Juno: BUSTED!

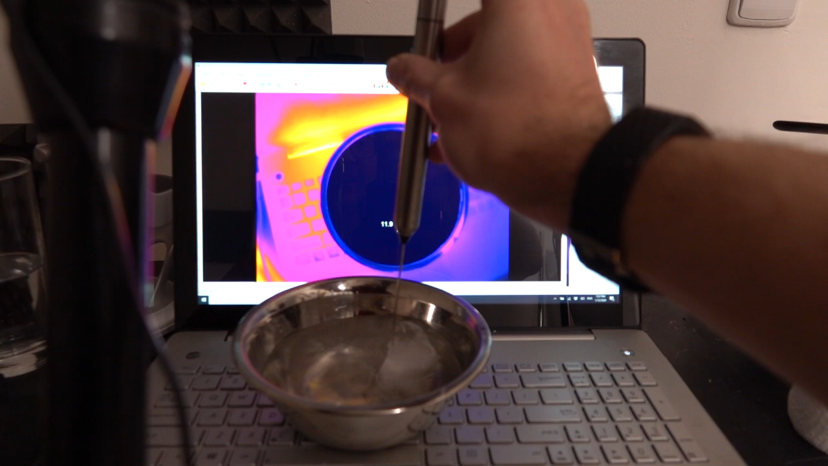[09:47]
I'm not even trying here, bear in mind. 12, 11, 10.
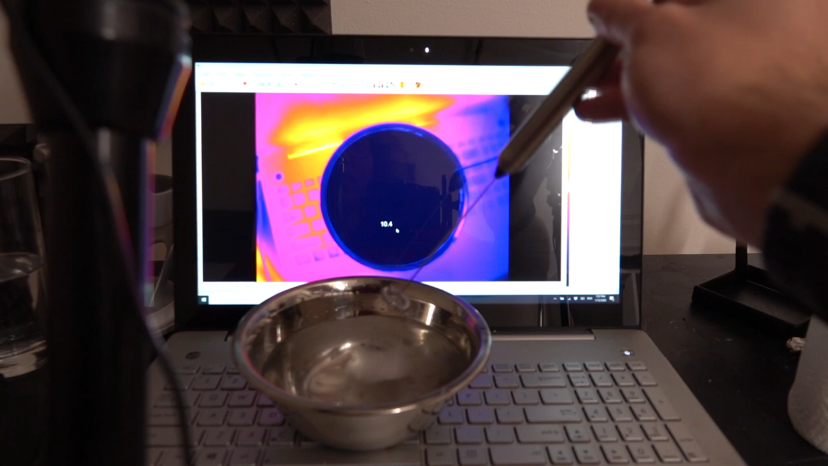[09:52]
Right, boom. So that's almost as effective as this super-efficient cooler in a few seconds.
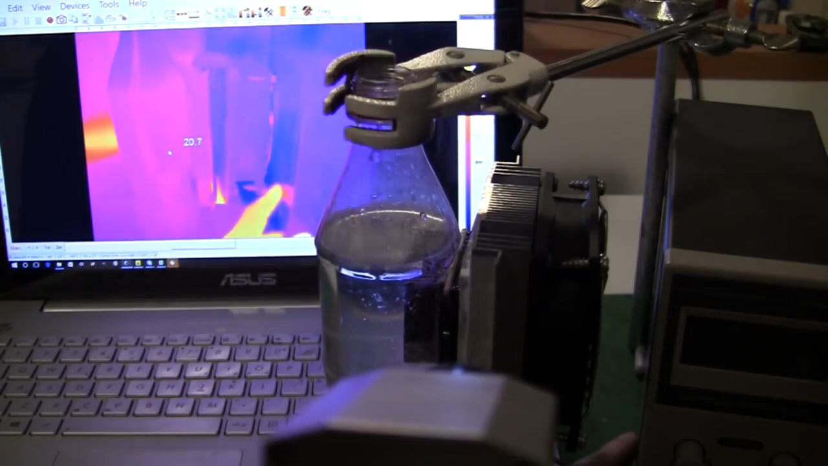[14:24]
Right. So at the moment it's about 20 degrees or something. We're going to turn on the power like this. Boom. There we go. That's more like it. Okay. So instantly I can see that it's gotten cold here.
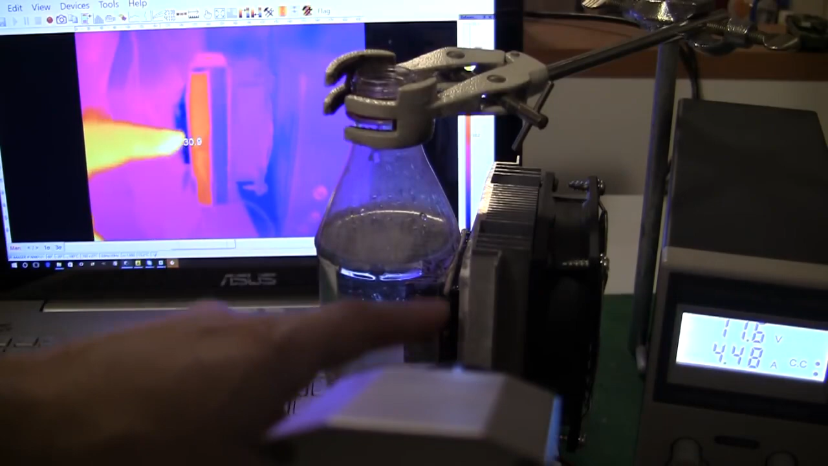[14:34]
Yeah. And it's getting hot here. So it's the same deal as I've had previously. The heat sink you'll see is actually very reflective in the infrared. Right. That's the metal. So what I've done is I've put some tape on this side and the tape isn't reflective in the infrared and it just shows up the real temperature of the heat sink.
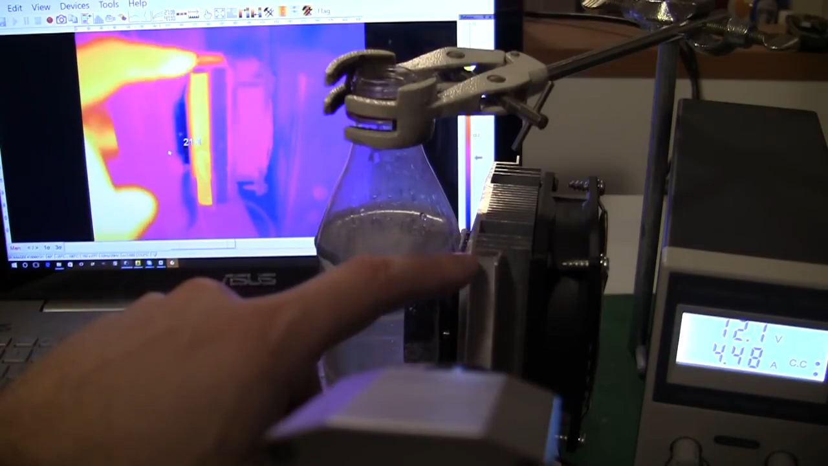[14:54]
So instantly that's up at about 30 degrees this guy here. And meanwhile yeah you see this. You see the water. the cold water running down the side of the bottle. 15 degrees whereas the bulk of the water is at about 20. The water well this is this is burning up at 30 odd degrees. Now it's not entirely unsurprising we're pulling in
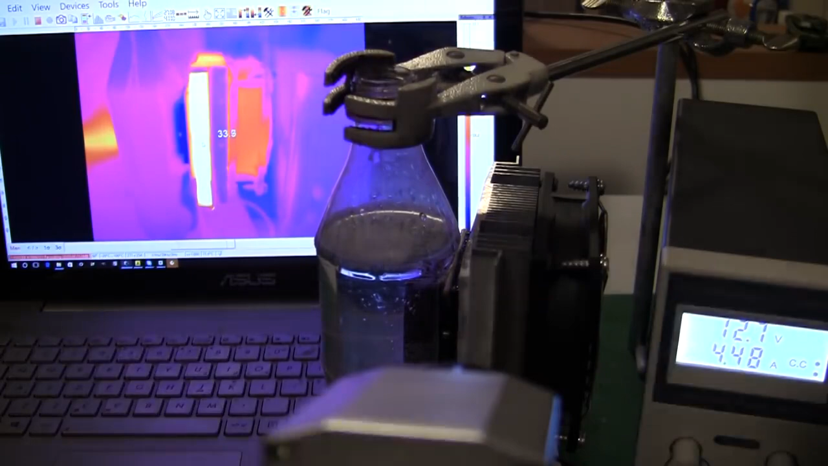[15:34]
4 to 5 amps at 12 volts which means this thing's sucking up easily 50 watts of power. Which is actually quite a lot.
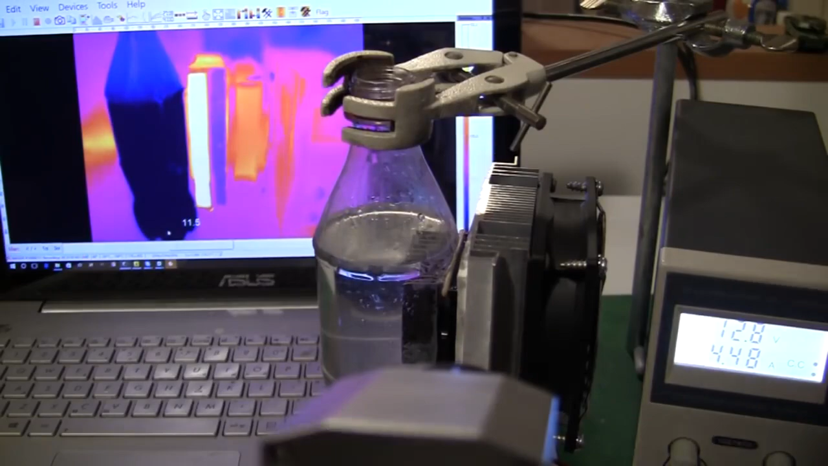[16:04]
20 minutes we're down to 10 degrees that's actually pretty chilly. 10 degrees at the bottom 12 at the top